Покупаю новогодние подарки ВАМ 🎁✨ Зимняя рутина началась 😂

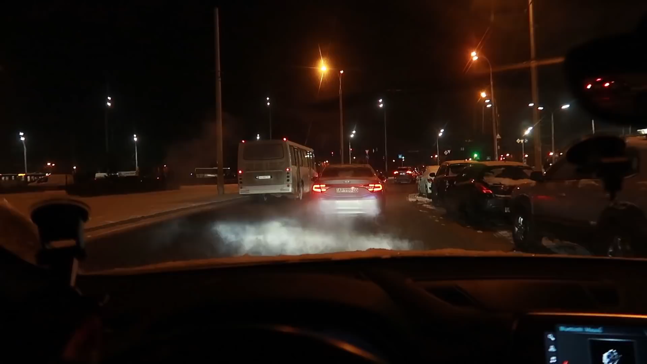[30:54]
Машутчиком пофиг. Да, машутчики ничего не боятся, они гоняют. В целом нормально. Конечно, все равно торможу супер заранее, чтобы чуть, если что, не скользить. Но норм, не так страшно. Я чуть-чуть переживала, что будет прямо очень скользко, но терпимо. Надеюсь, так и будет дальше, и не будет сильных гололедов.